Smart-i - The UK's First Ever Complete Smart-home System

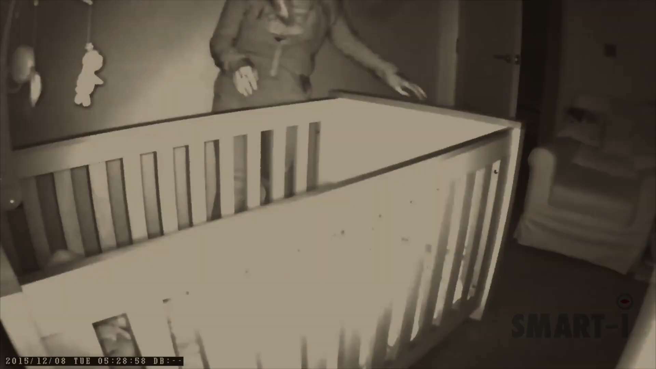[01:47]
The infrared camera allows you to see what's going on, even in the dark.